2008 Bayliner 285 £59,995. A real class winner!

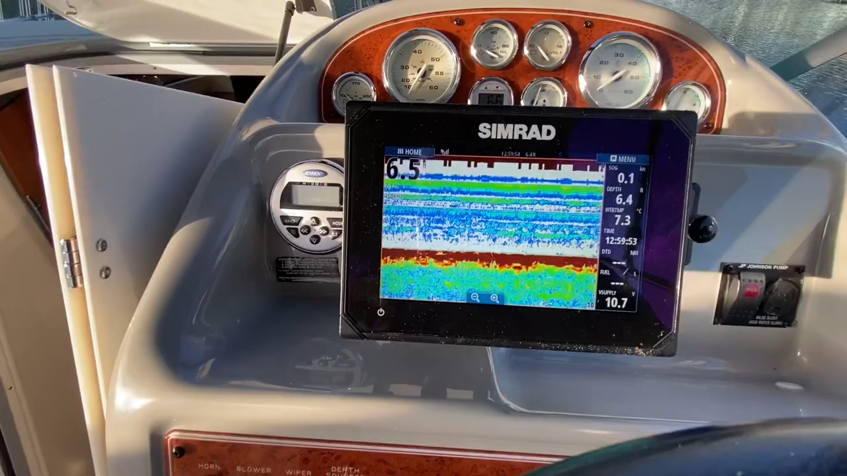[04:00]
you an accurate representation of the topography underneath you always helpful if you're fishing or if you're coming
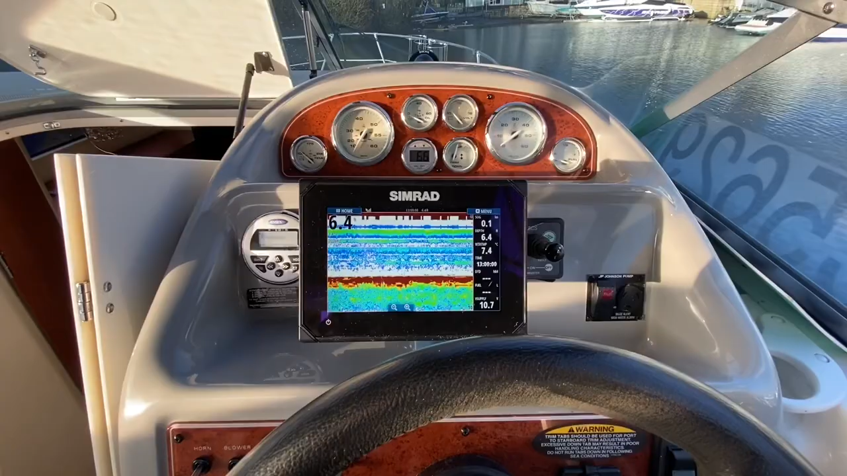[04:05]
into a shallow bay and you're not too familiar with the waters that you're in bow thruster electric trim tabs and then a gps as well